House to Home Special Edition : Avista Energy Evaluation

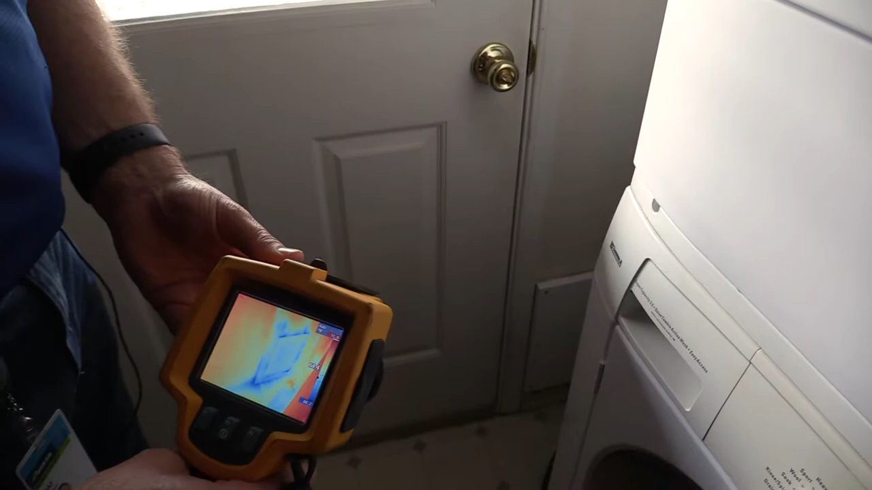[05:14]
Yeah, we can also hear it at the door itself.
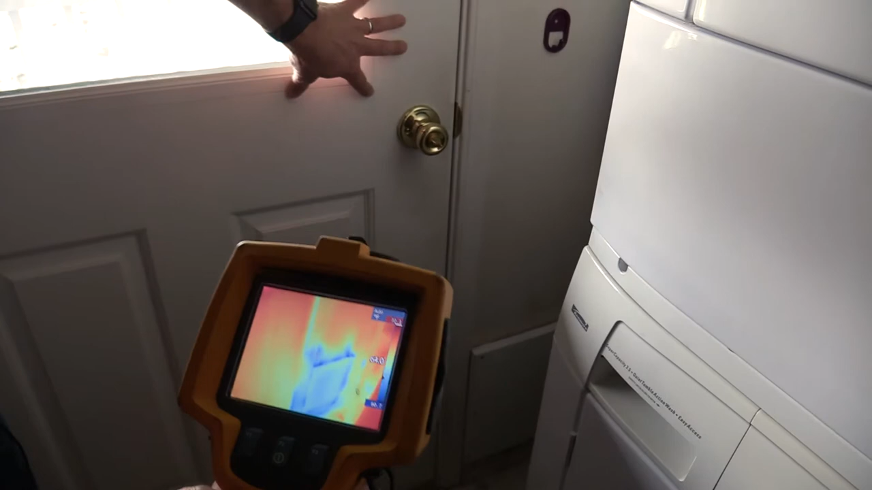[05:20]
And the more I push on it, the more I can make that whine go up. But I think what's important here is we think we've done a good job whenever we just shut something off. But this isn't insulated.
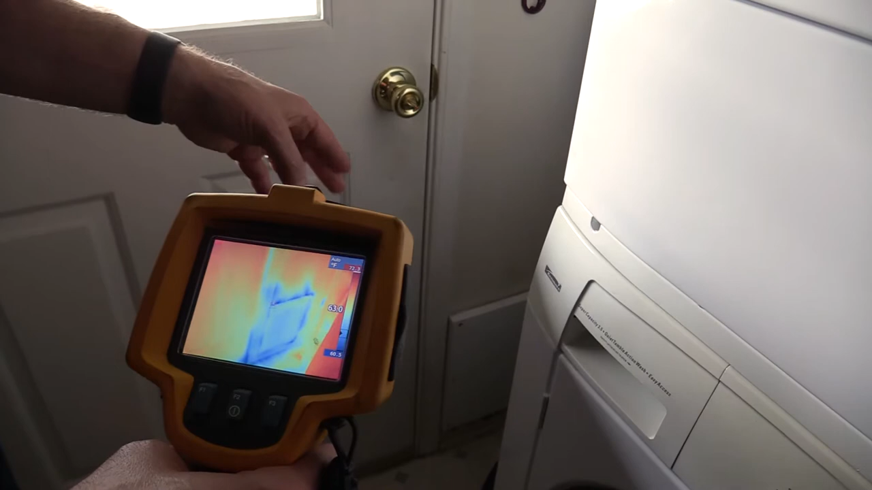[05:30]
And even though it was covered, you can still see all of the air coming through at that particular point. You know, again, by doing these audits, you're going to find out these spots.
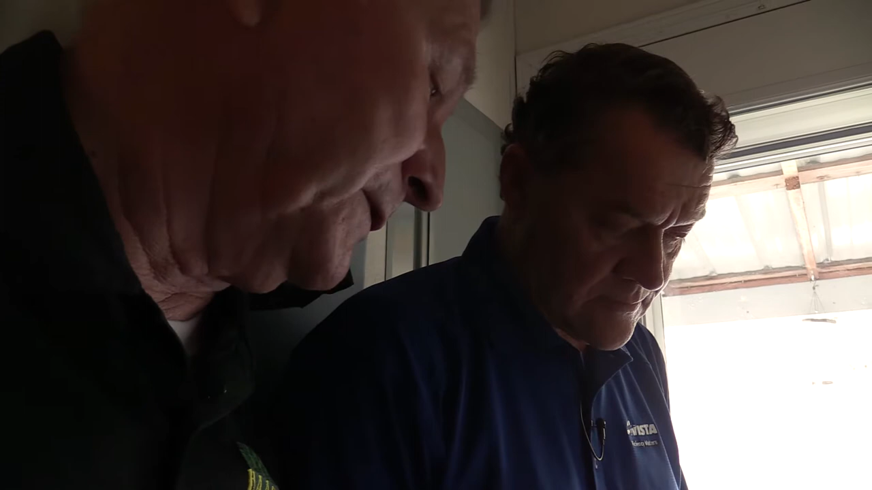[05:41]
And there's a good one, because we all have doggy doors, it seems like, to some degree. That's true.
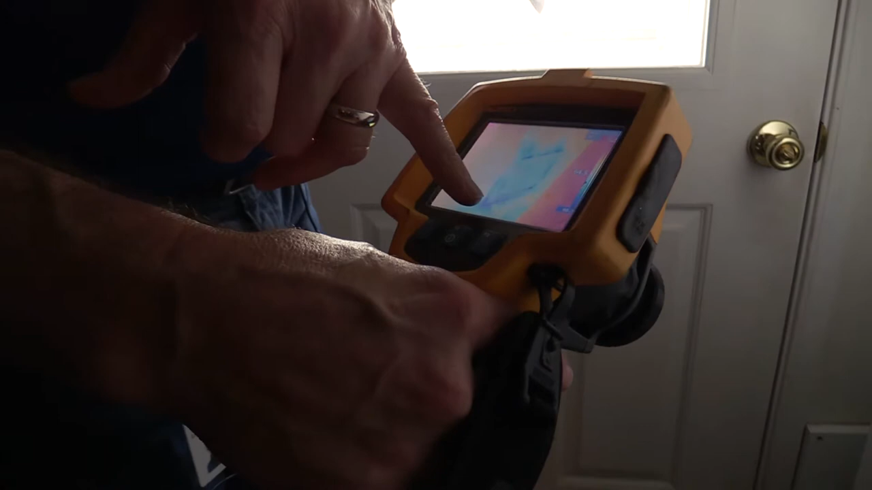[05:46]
Look at the bottom of this, where you see the flow of the air actually coming through the bottom of that seam.
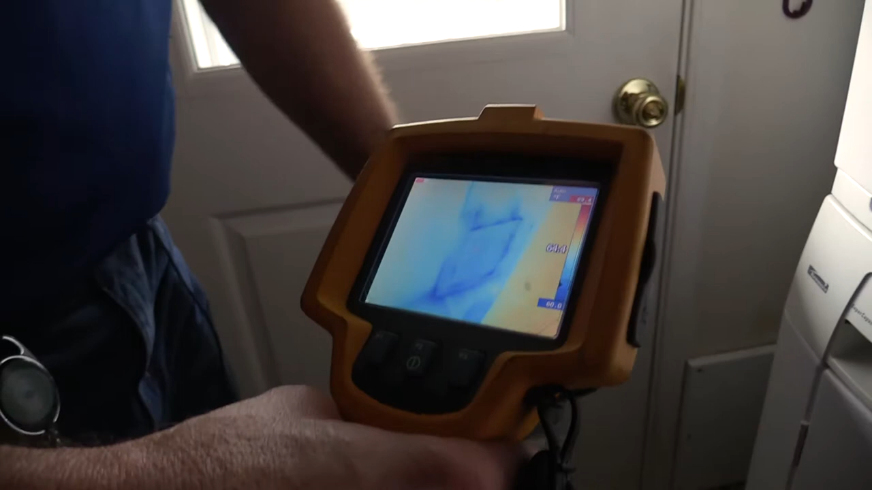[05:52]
So that's not the doggy door anymore. That's the seam at the bottom of the house.
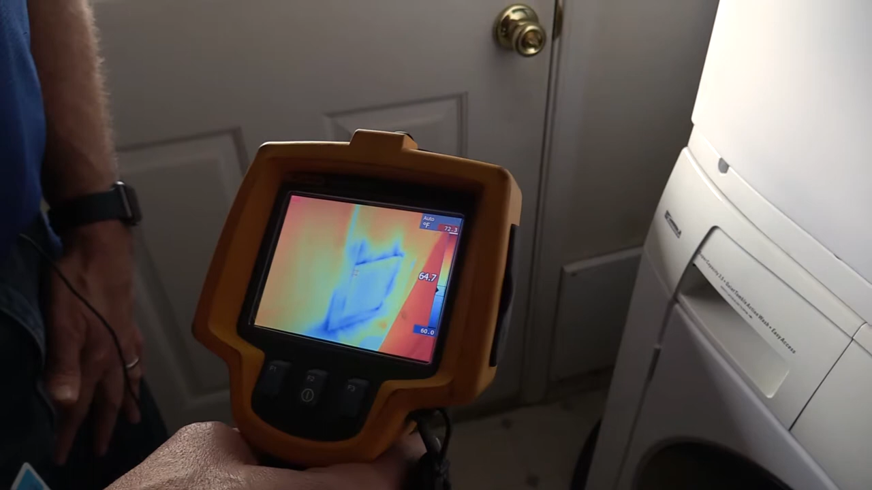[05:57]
So that could be fixed by lifting up that cove base and just caulking right along that edge right there.
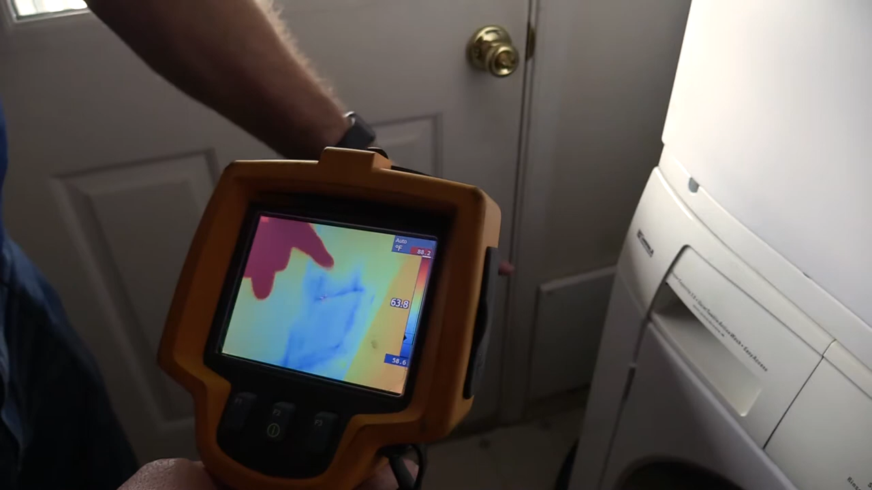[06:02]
Bit by bit, we're going to take care of these. Correct.
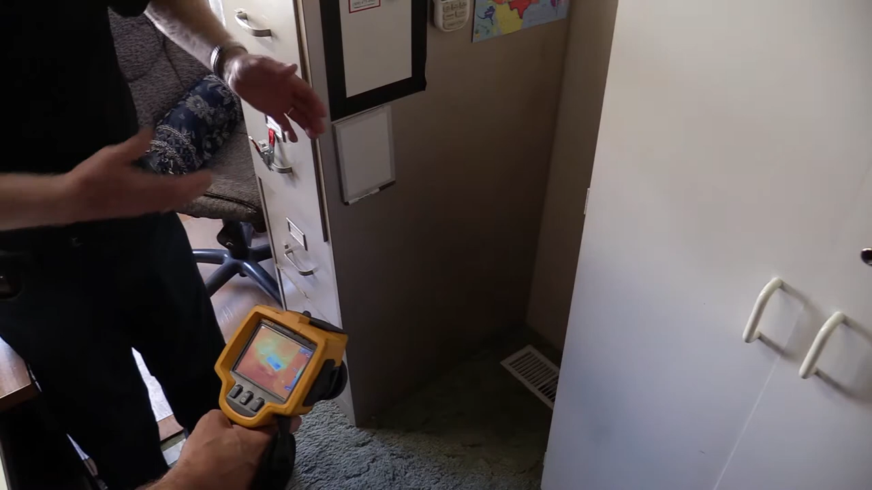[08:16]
We said we're going to research it, right? Correct. Why is that happening? Well, obviously there's possibly a break in the ductwork underneath the house that's allowing us to pull cold air in from the crawl space.
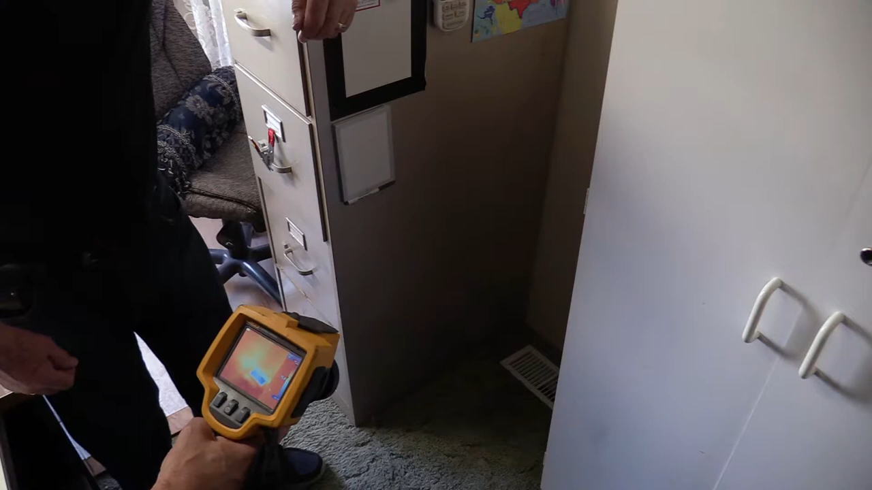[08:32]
And so since the furnace is shut off, the fact that we're seeing this cold of an air, which is roughly the same temperature as what we're getting outside, means that there may be a break there.
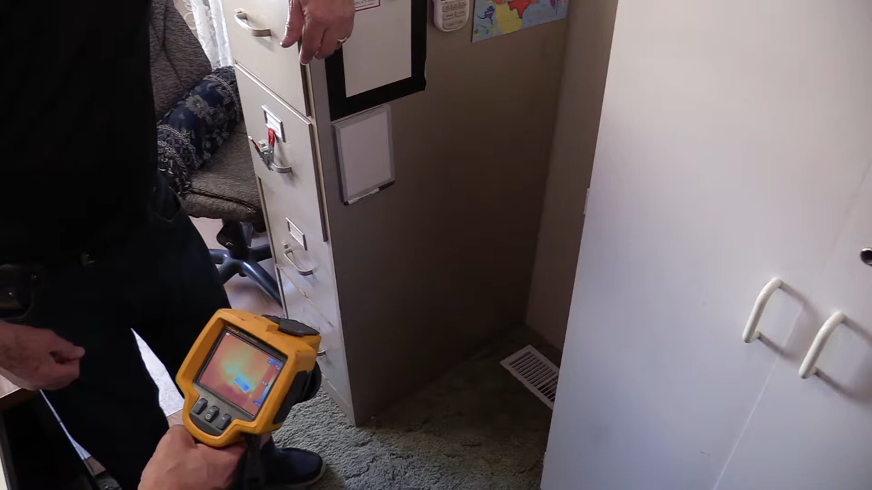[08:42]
So it's something we have to investigate further. What's also interesting is the room next to us. Yeah, within 10 feet. It doesn't have quite as much cold, but it has more air being pulled through.
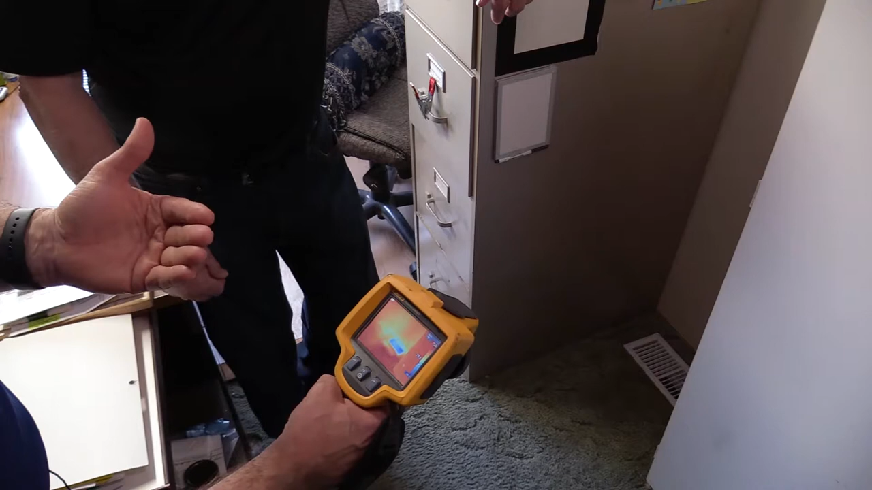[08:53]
Right. So I'm not sure. And then there's one other thing to look here, Clyde. Look at the edge of that wall space. Right. So there must be a little bit of loss coming on that wall edge too.